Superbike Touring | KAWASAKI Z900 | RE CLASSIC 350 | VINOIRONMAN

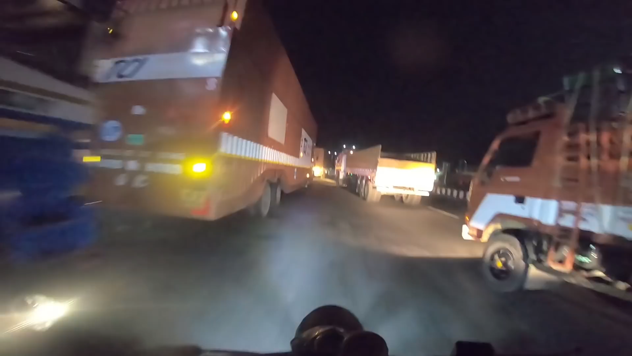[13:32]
Oh my god, these lorry guys.
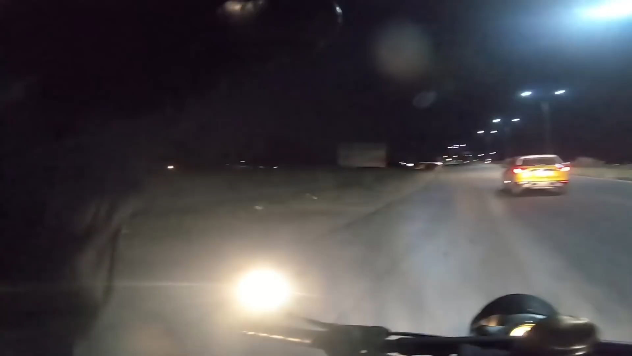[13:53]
We are back! Full moon day! We're gonna turn into werewolves. Woo! Cool. So we are almost near Karur. We're just like 20 kilometers away from Karur. So after Karur is Salem. There's almost 120 kilometers to Salem. So these two guys will be accompanying me until Salem. After then I'll be a loner.
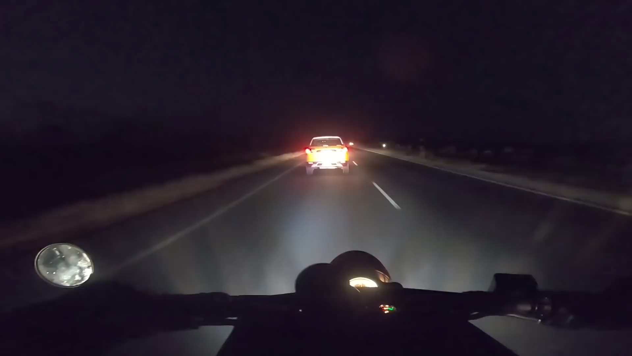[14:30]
Okay, the LED actually helps a lot. Okay, I think I should fit one on my bike too. It's not that powerful, but it illuminates the road nearby.
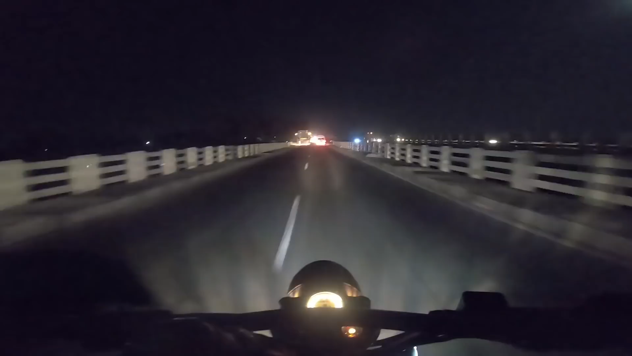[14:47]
So I've never been a Enfield guy.
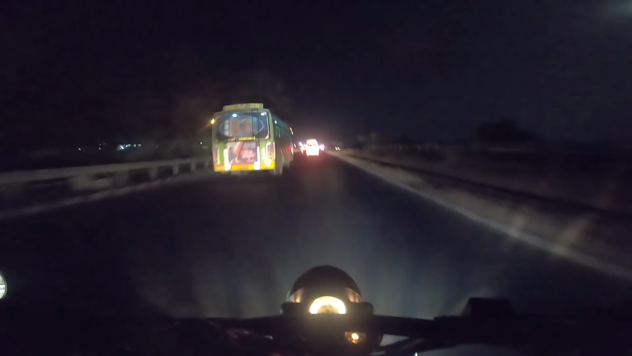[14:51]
And it's like quite smooth, like when you drive on 80s. It feels very comfortable on the seat, but you know, like you got just a little bit bent down, you know, to have a more comfortable posture, because you can't be sitting like upright while touring like too much. It will give a lot of strain on your backbone. So right now we are crossing Karur,
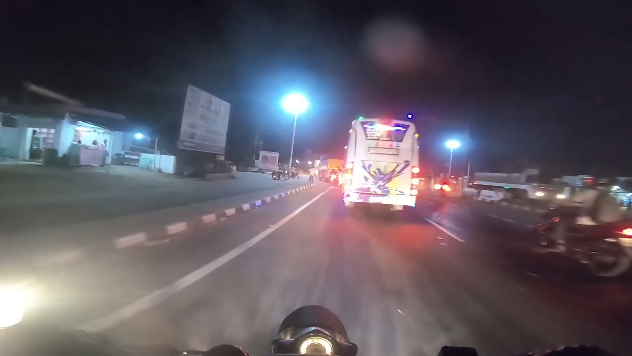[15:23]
and it is 100 kilometers to Salem. I'm not sure what is going on here.
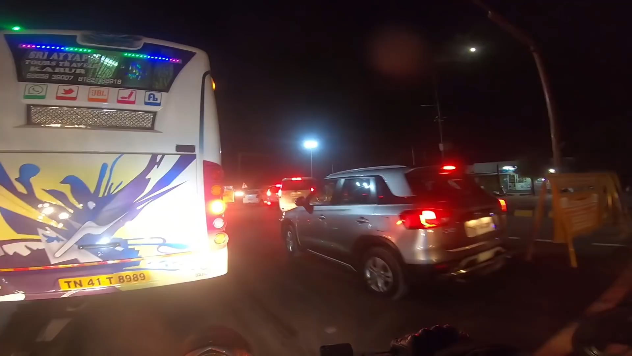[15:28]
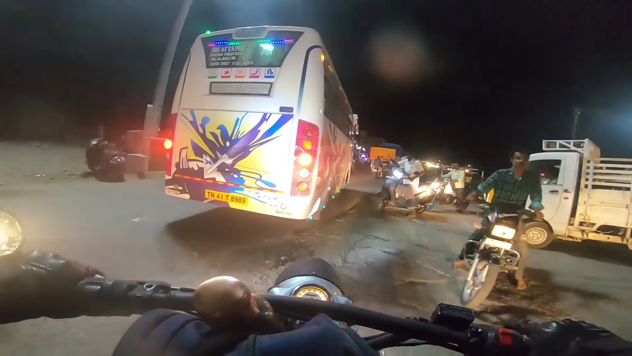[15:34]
Okay, they have like closed the roads.
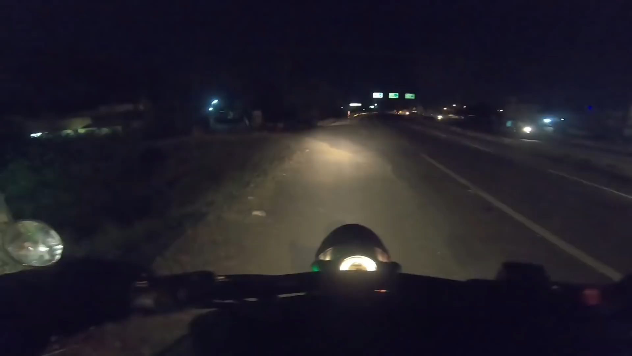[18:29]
Okay. Back on the highway. With this heavy machine. He's riding happy actually.
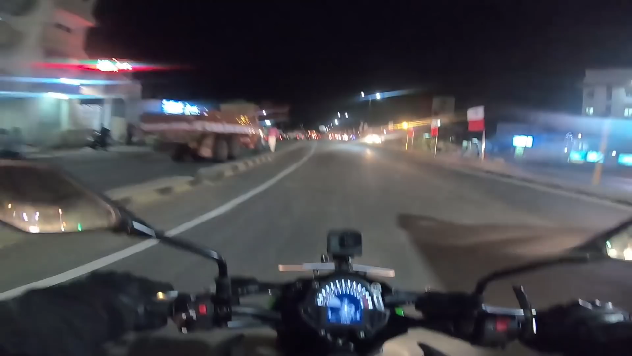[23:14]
Okay, I'm crossing right now this Dharmapuri toll gate. It's around 10 o'clock.
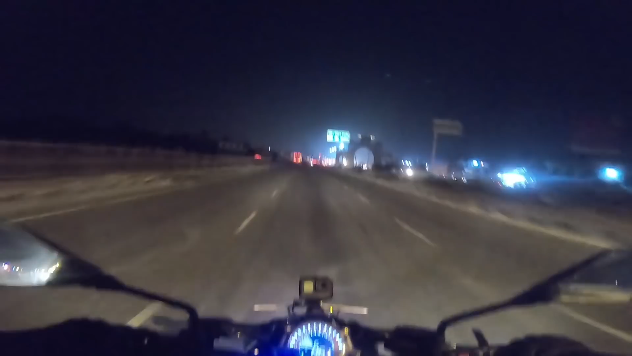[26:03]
Okay, we are entering into Karnataka. Finally. Yeah, one more time again. Thank you for visiting Tamil Nadu. The Thibule toll. If so, I got into Bangalore and it's like 12:30. And I've still got like 20 kilometers more to go. If so, I'm almost there.
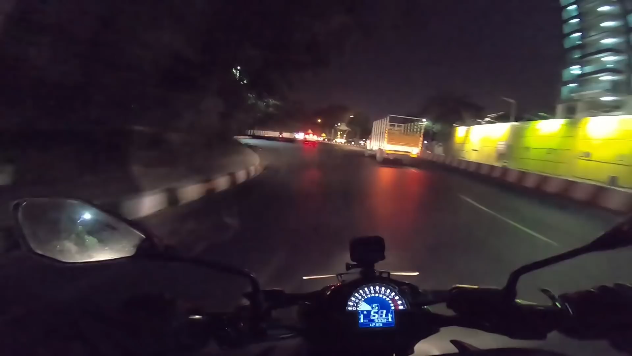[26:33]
And the ride was really great with my friends accompanying me, so enjoyed a lot while driving the Enfield Bullet, apart from the vibrations, and it was good.